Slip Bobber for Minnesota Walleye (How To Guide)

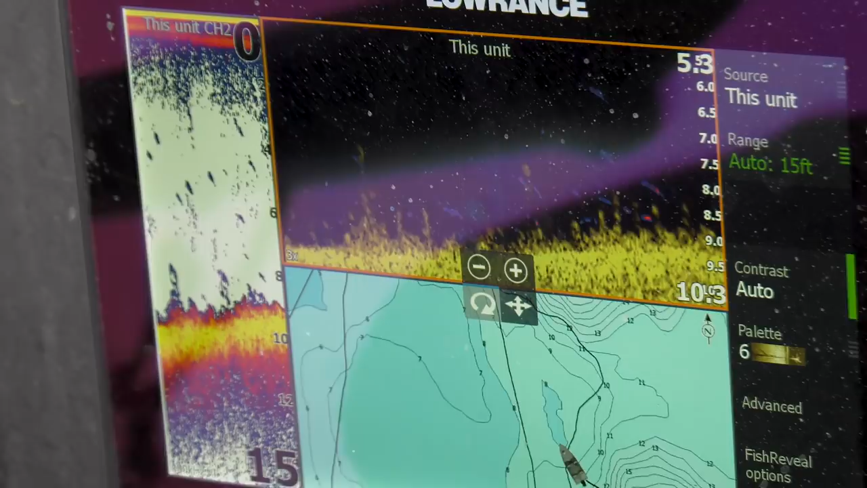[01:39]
So we're just going along here with that eight to ten foot transition.
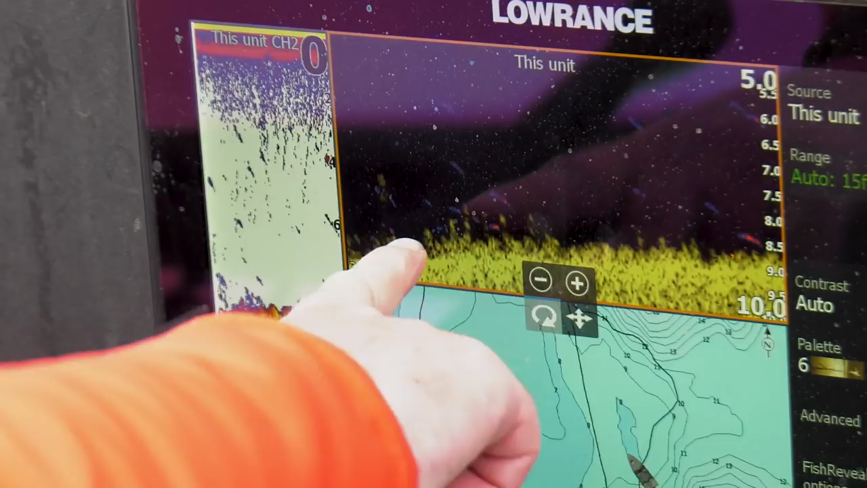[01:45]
You see this, there's some weeds starting to come up off the bottom. The down view is really crucial for looking at the weeds.
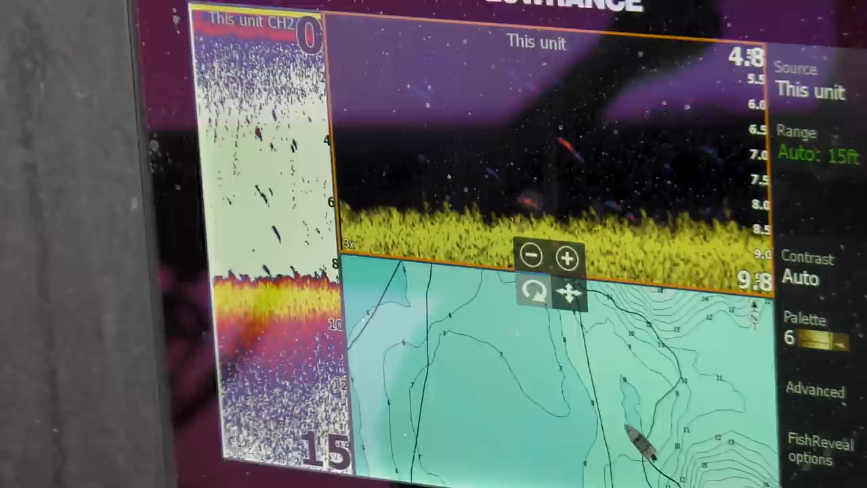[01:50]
I mean, you really get some clarity, but we're just going along. We're just trying to find some, just some scattered clumps of cabbage that's starting to grow up in here.
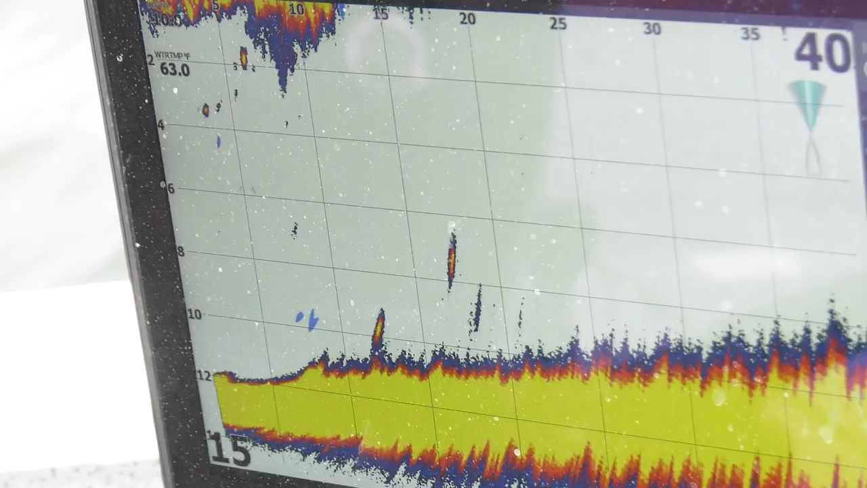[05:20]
On screen: water 63.0°F
And a lot of times, you know, we'll even use a live site where we can, you know, try to see fish swimming by, but it's hard to chase an individual fish. And so you see a fish swim by, it's not like you can throw your slip bobber ahead of the fish sometimes and catch it. Usually what we're trying to use that for is see the speed that the fish are traveling in the direction that they're coming from.
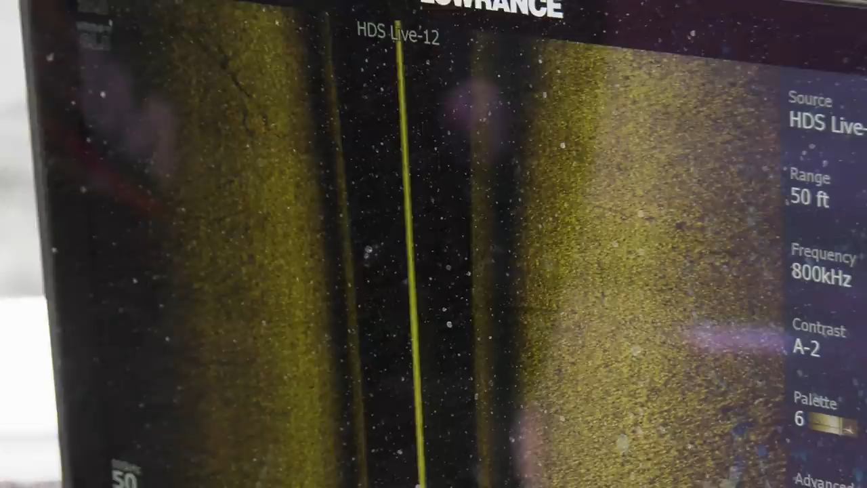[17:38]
And a lot of that weed was only two and three feet tall,
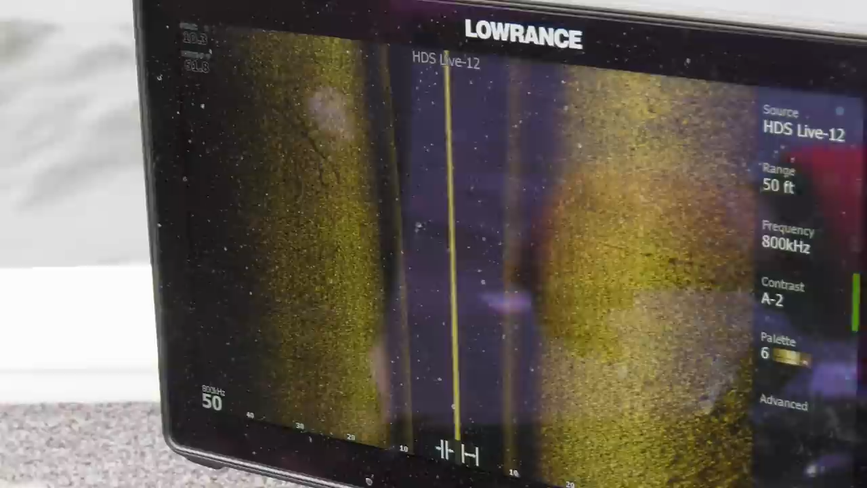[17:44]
which tells me it's going to be coming up in the next few weeks and it's going to be getting taller.